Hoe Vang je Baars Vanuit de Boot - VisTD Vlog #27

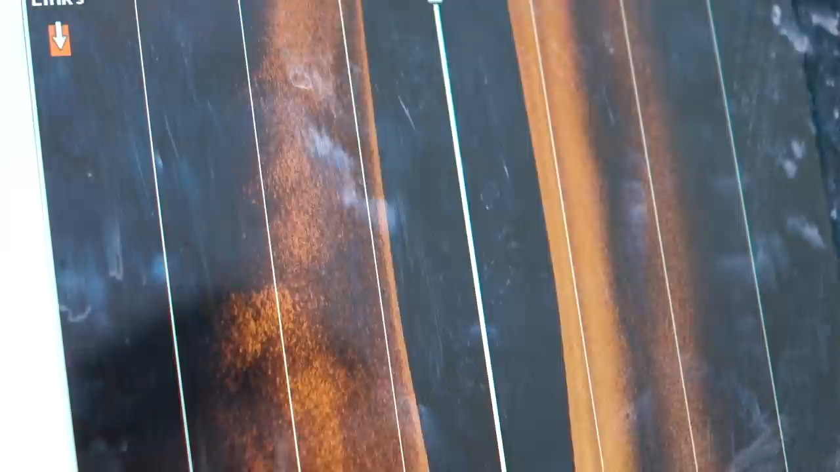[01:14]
Dat zegt lang niet alles, maar soms is het wel lekker
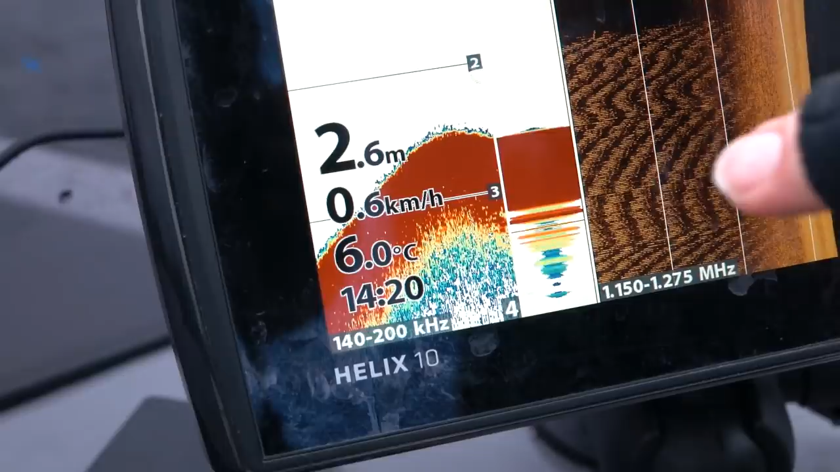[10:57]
On screen: depth 2.6 m, water 6.0°C, speed 0.6 km/h
Dus ik zit nu halverwege taluut.
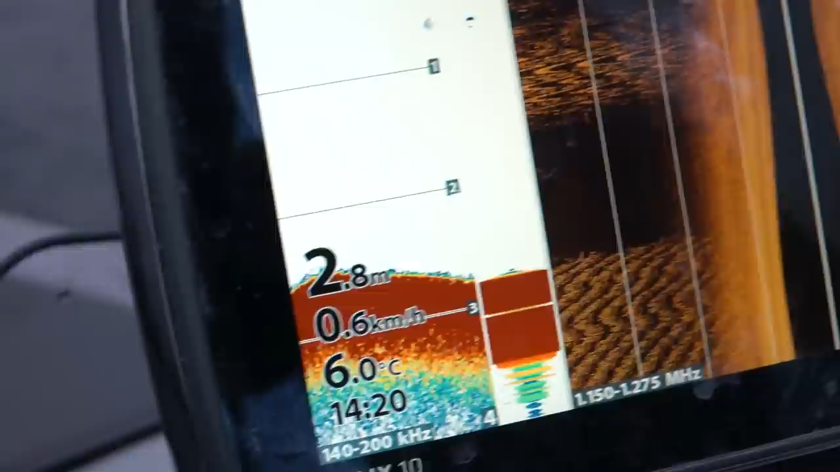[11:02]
On screen: depth 2.8 m, water 6.0°C
Nou, als je nu zo kijkt naar deze kant, de taluut, dat loopt ongeveer zo naar beneden.